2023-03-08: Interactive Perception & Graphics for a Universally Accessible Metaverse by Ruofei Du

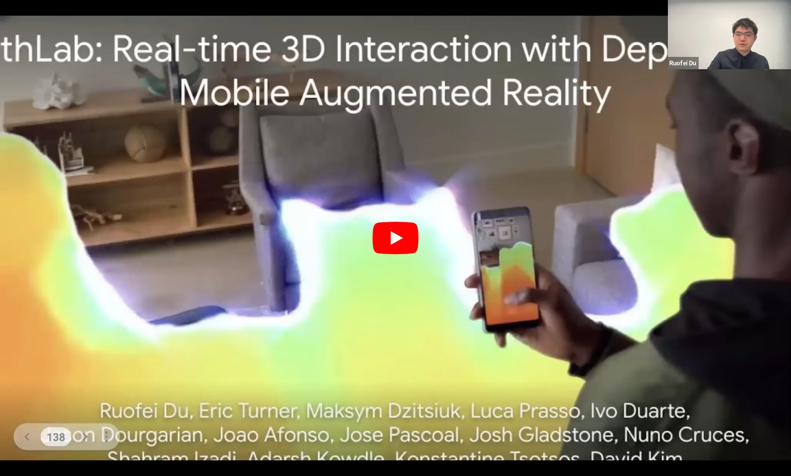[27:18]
This is what this paper is talking about.
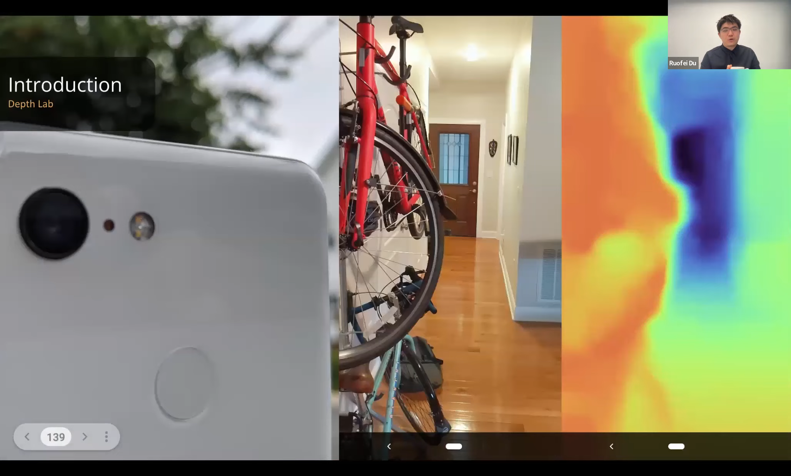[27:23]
So to do this, we actually don't need any special hardware, we only need a single RGB camera.
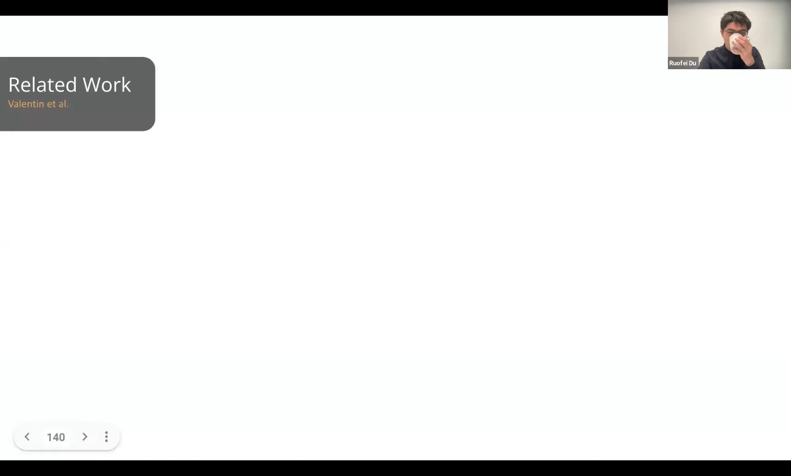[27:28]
So this kind of technique is called structure from motion.
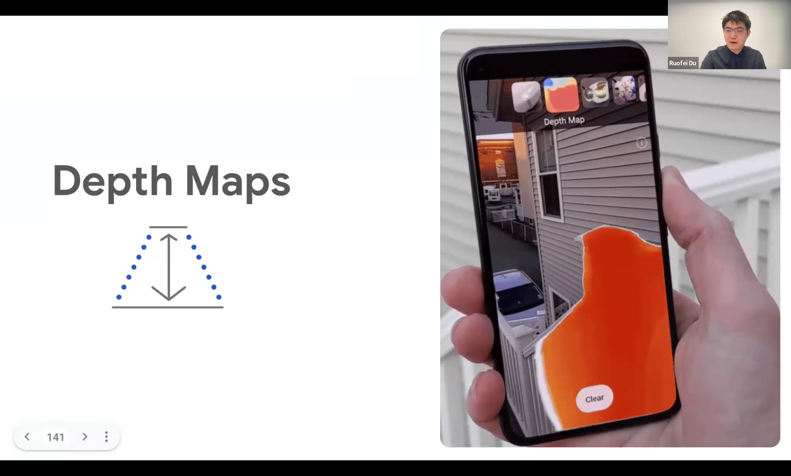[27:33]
Basically, by just start the app, we just give it a little motion. By using the knowledge of where the IMU signal gives you,
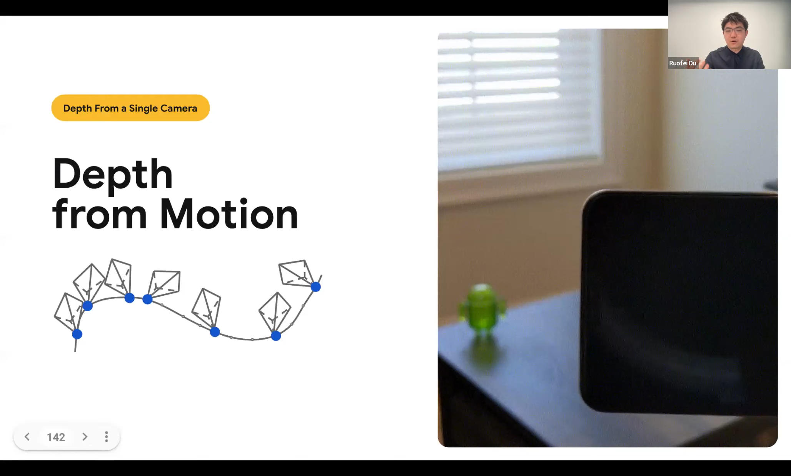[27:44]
like how your phone moves, we pick keyframes along the way. For example, there are one, two, three, four, five, six, seven keyframes.
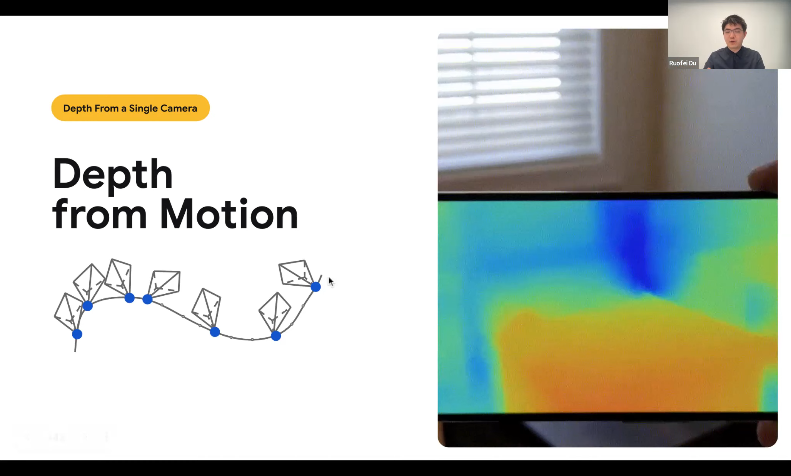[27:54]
And then we compute the correspondence between the keyframes and also leveraging the IMU and the post data of the phone.
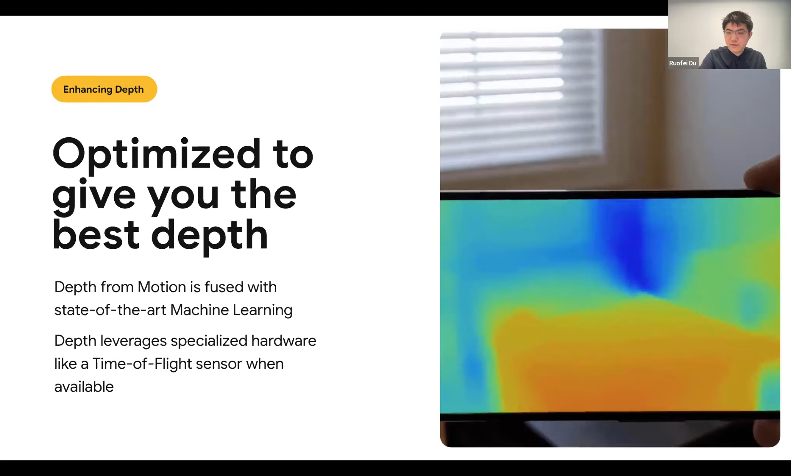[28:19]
so here is like how this is reconstructed and the input RGB map, we can get a depth map and you can further transform the depth map into point clause format by computing the XYZ value from the depth map.
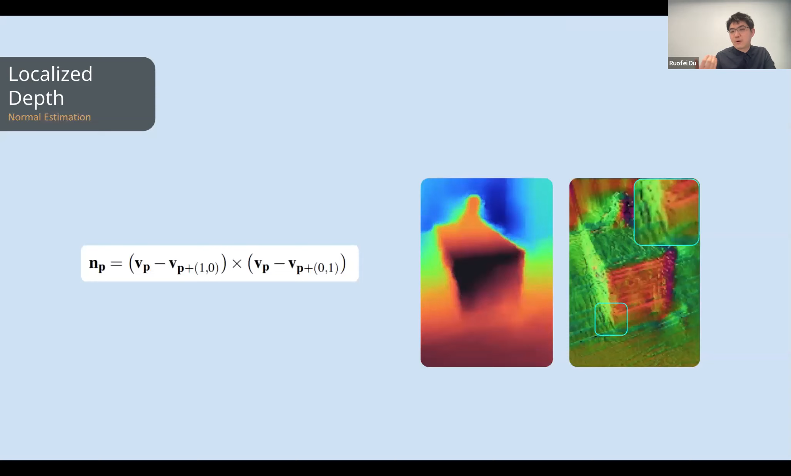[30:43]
But we find that it's very noisy.
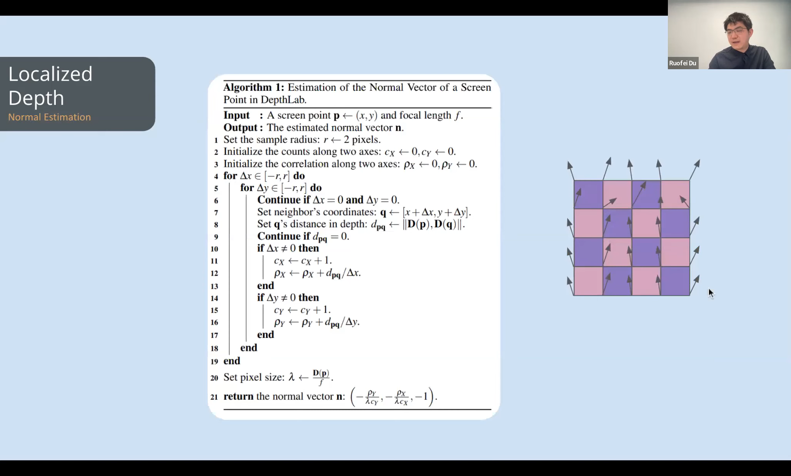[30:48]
So we further applied like two rings of neighborhood to average the normal map.
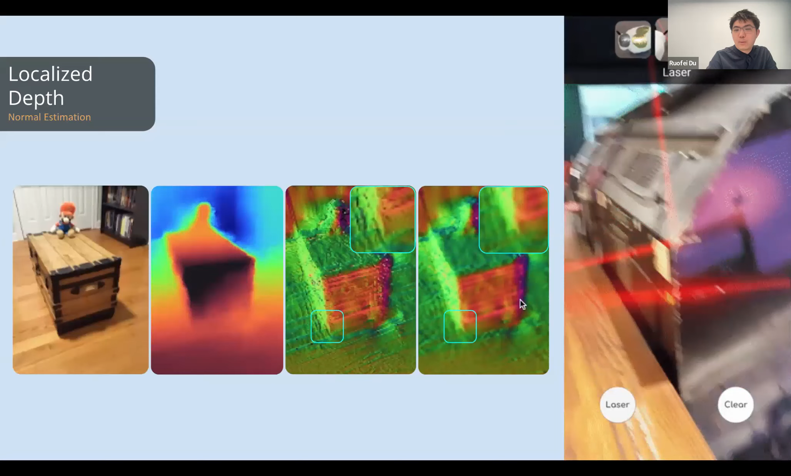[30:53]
And here you can see like the normal, the average normal map looks more blurry, but more smoother for real time interaction.
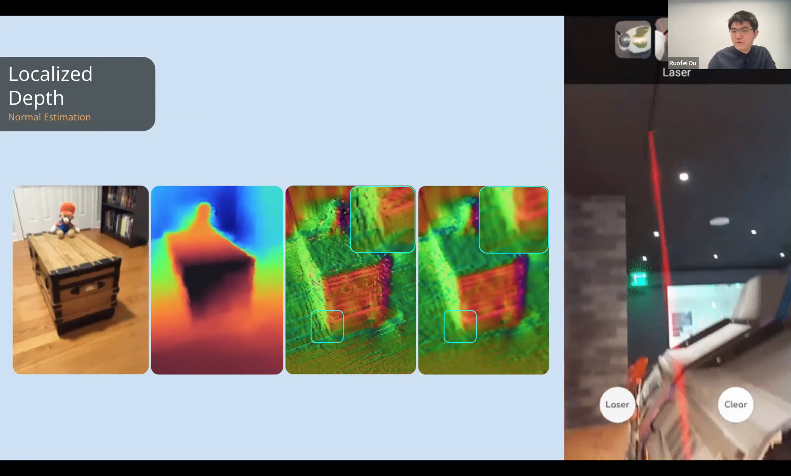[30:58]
For example, here is a leader shooting game we provided to our
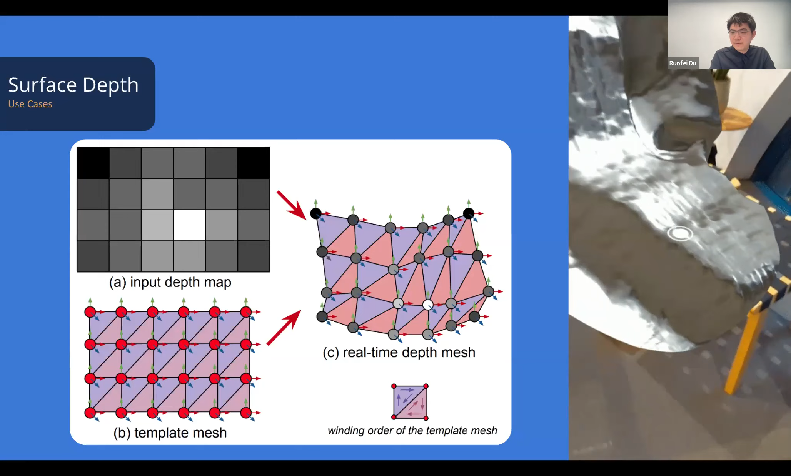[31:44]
So we call this use case midas touch. When you are touching on the screen, it can create a single depth map, which is turning something into silver or gold. And the other use case is the physical collision.
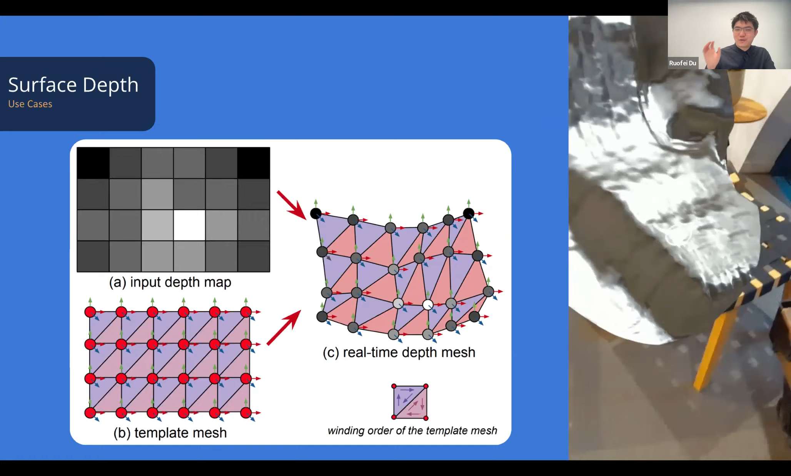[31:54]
It's basically using the unity physical collision engine underlying and but instead we create a screen space mesh. And you can easily achieve this without the needs of doing slam or doing 3G reconstruction.